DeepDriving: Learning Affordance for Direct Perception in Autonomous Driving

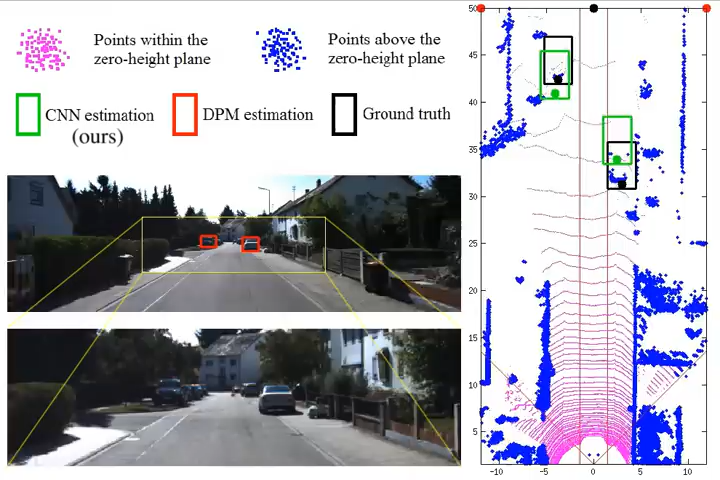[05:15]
We show our KIDI based direct perception model running on some testing samples,
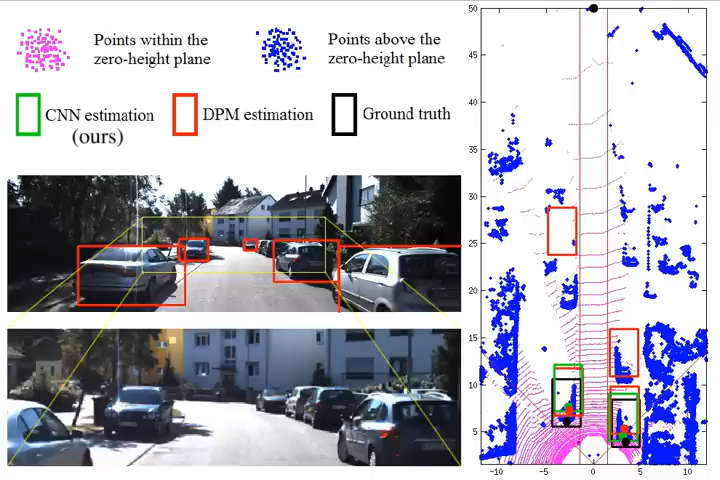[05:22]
and we also compare it with a DPM based baseline and the manually labeled ground truth.
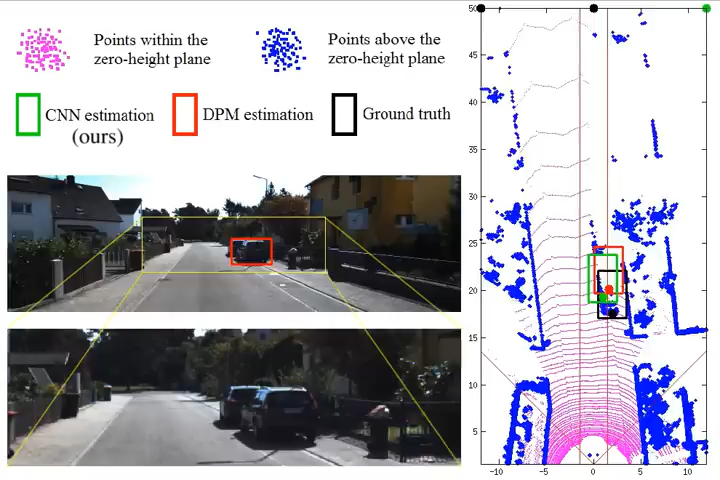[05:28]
There can be many cars in a typical KIDI image, but only those closest to the host car are critical for driving decisions. So we only focus on those cars in our experiments. The middle left image is the input to the close range CNN,
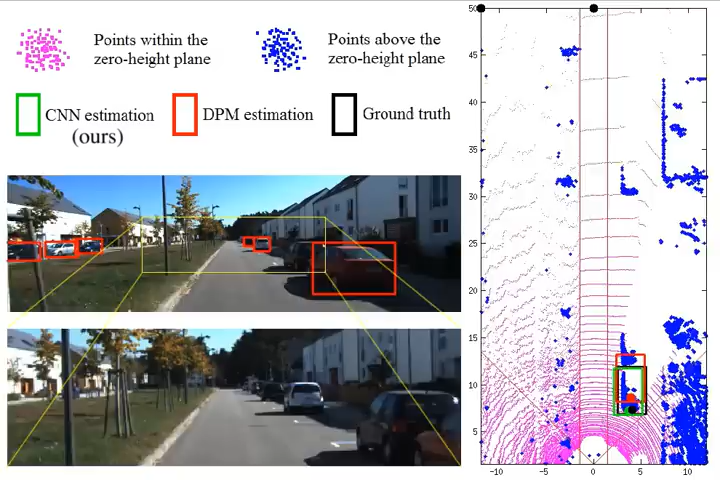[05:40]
while the lower left image is the input to the far range CNN.
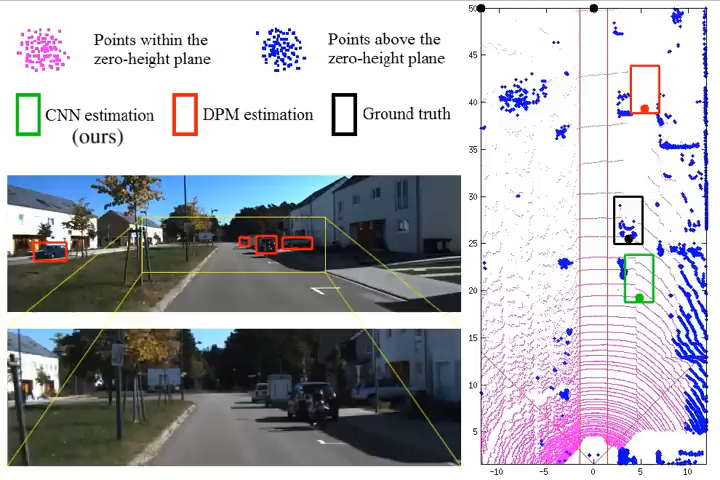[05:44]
Our direct perception approach has similar performance to the state of the art DPM based mediated perception baseline.